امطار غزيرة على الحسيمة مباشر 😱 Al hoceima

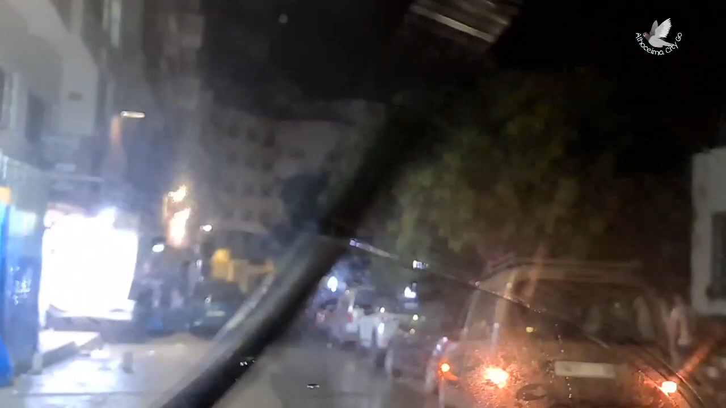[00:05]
كما كتشوفوا حنايا خارجين والشتا كطيح.
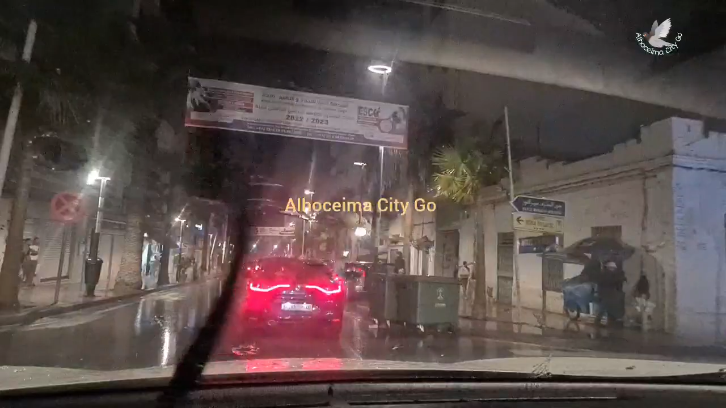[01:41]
ما شوفوا على الشتا شوالك، الله اكبر.
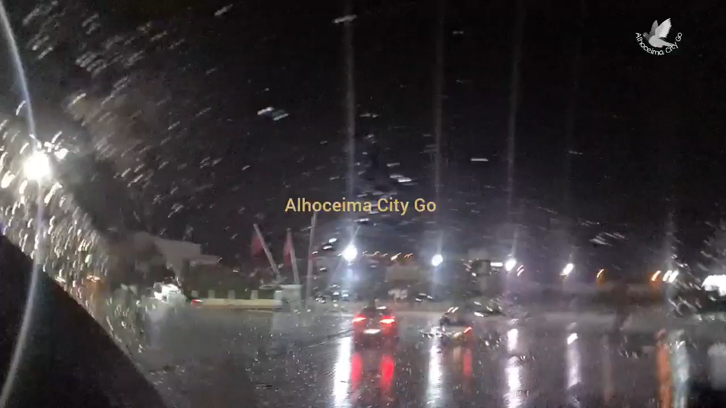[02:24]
شوفوا شوفوا شوفوا المشاهدين الكرام، شوفوا
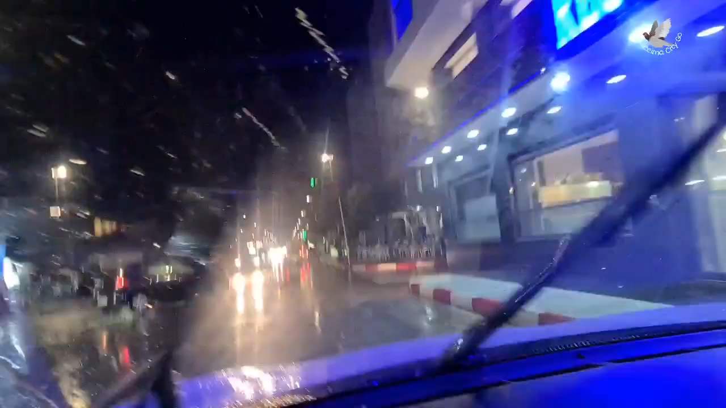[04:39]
شوفوا معنا المشاهدين الكرام الحسيمة كيف ولات بالشتا.